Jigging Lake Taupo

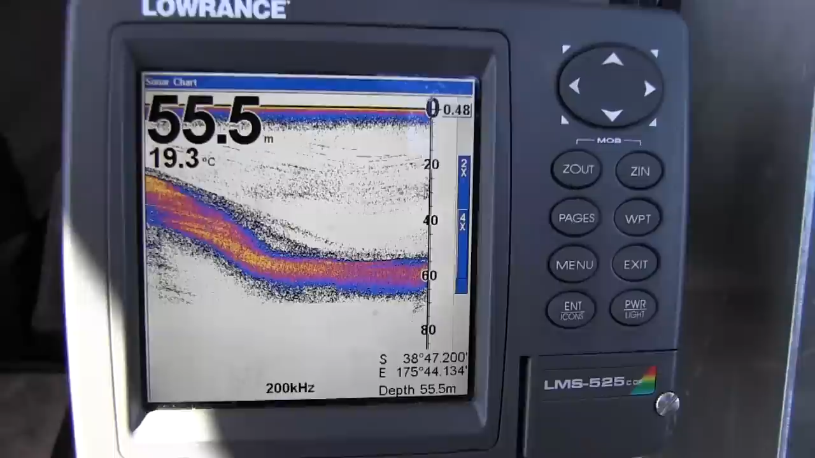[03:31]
On screen: depth 55.5 m, water 19.3°C
deep and you can drift along that edge. There will be fish lined up along that drop off. Probably the key depth will be 25 to about 40 meters that you will pick fish up in. That's the best time to jig is during summer when the lake is stratified where there's warmer water on the top and cooler water beneath.